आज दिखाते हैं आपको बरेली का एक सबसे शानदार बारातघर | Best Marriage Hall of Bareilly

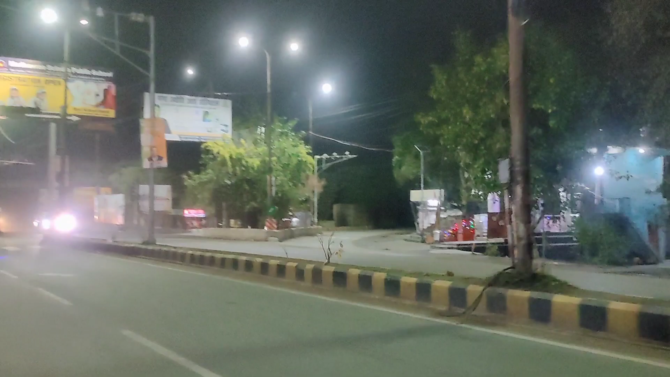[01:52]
चल रही है यह देखिए और यहां पर मंदिर भी
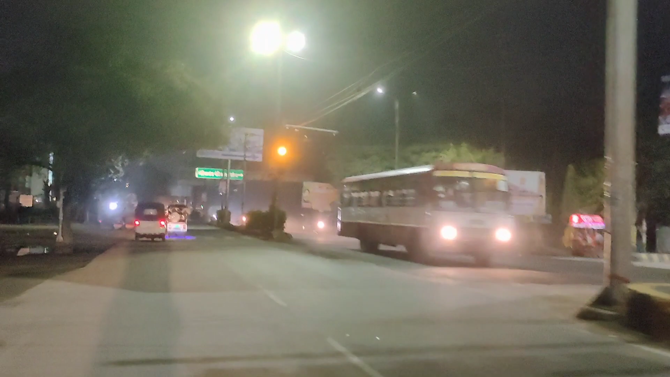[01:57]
है और दोस्तों यहां पर हम लोग थोड़ा सा आगे जब बढ़ेंगे तो हमें एक बहुती ज्यादा फेमस
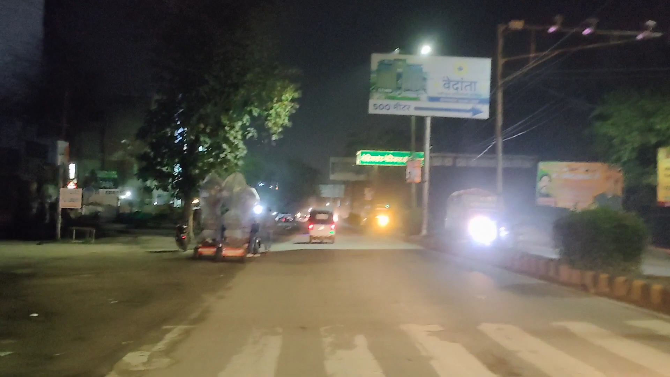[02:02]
और काफी बड़ा होस्पीटर मिलने वाला है देखने को जिसका नाम है मैडी सिटी यह देखिए जो लेफ्ट हैं पर आपको लाइट दिख रही है काफी अच्छी खासी यह यहीं पर
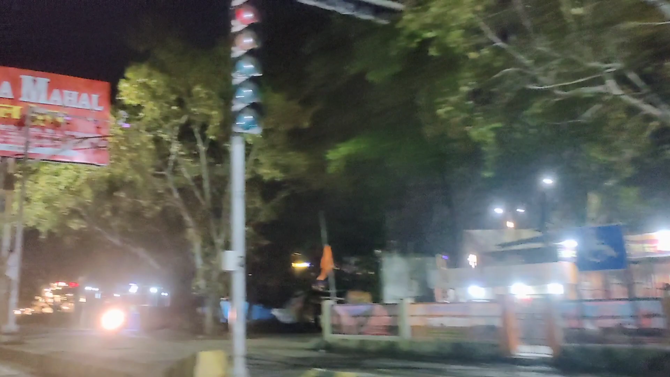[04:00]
� बरादगर या लॉन कह सकते हैं आप लोग जिसका नाम है इस
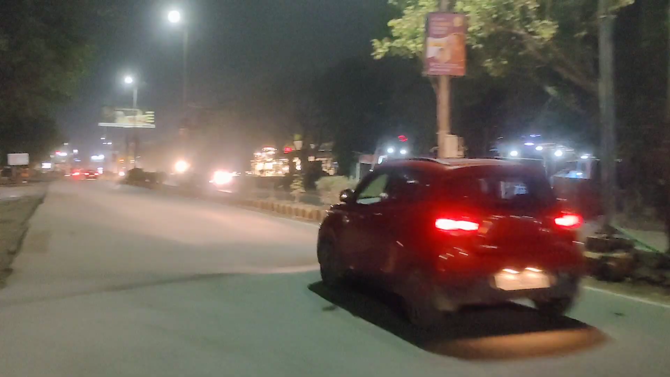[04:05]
पर्ष यह देखिए हम लोग बहुत ही नजदीक है इस पर्ष लॉन के और लेफ्ट हैंड साइड में आप देख सकते हैं यहाँ पर काफी कुछ अच्छे रेश्टराण मिलेंगे देखिए यह चंपारन मटका ह